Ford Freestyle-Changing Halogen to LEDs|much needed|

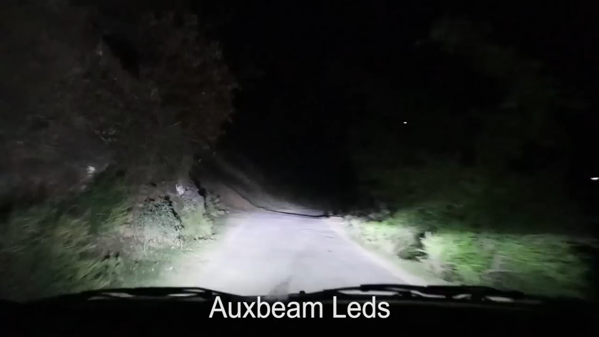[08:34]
वैसे भी फोर्ड फ्री स्टाइल में दिक्कत थी, जो उसकी स्टॉक हेडलाइट थी उससे पैच रहता था रोड पर खाली, सो जो लाइट का फोकस था वो अच्छे से नहीं बैठता था रोड पे। सो अभी इस लाइट से वो वाली चीज़ सॉल्व हो चुकी है।